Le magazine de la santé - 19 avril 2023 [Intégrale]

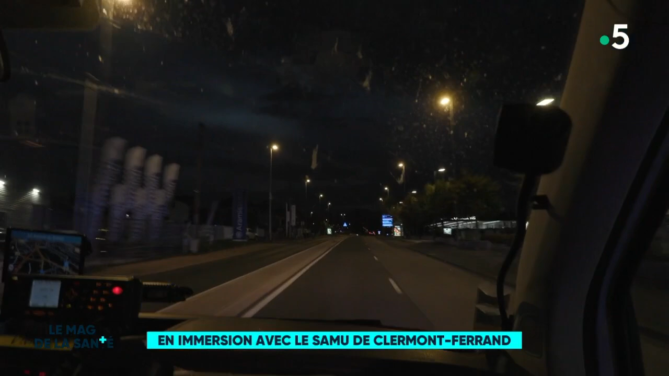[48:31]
19h30, l'heure des embouteillages. Le véhicule du Samu se transforme en escorte du camion des pompiers.